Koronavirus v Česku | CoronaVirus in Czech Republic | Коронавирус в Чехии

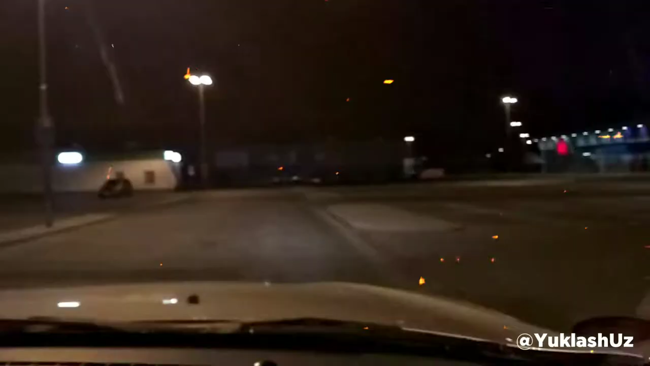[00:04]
Так, добрый вечер, дорогие друзья. Вот мы приехали в магазин, супермаркет.